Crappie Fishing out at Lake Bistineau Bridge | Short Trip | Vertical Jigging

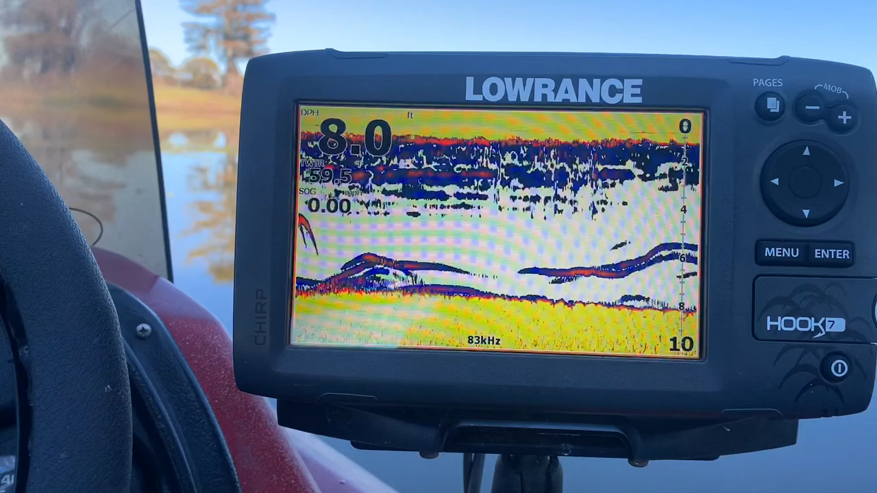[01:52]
On screen: depth 8.0 ft
So maybe that will give me some idea of where the fish are going to be. Those might be catfish. Kind of look like catfish, but it's possible that there might be some bait down on the bottom. So I'm going to try that. Alright, so today I'm going to put these two jigs head to head.